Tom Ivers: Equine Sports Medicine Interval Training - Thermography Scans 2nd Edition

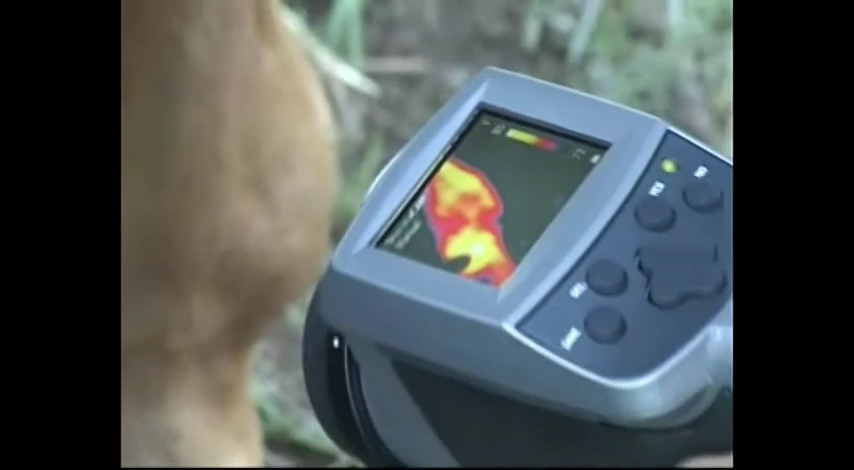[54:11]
I'm going to look at the other side of it in a minute. Okay, let's go up the leg a little bit. Just focus. You know, it would help if I put my glasses on.
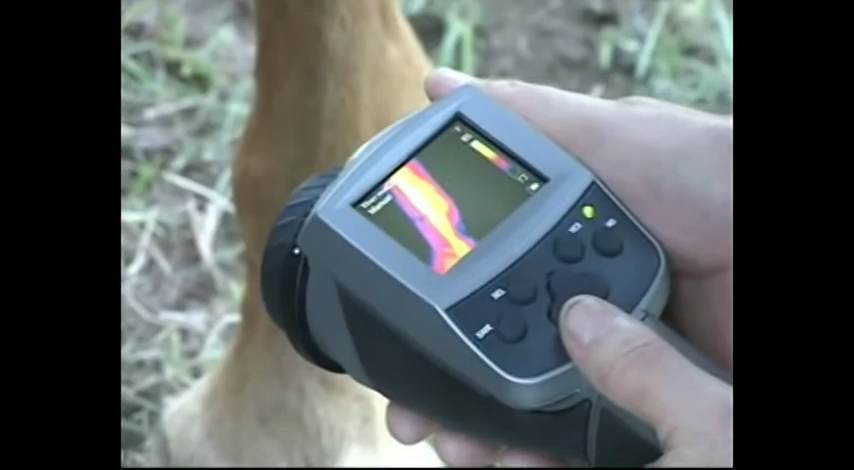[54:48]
See the bulge here. Yeah. Mm-hmm. Now let's look at the other side and see if we see the same. Okay. Down at the ankle again.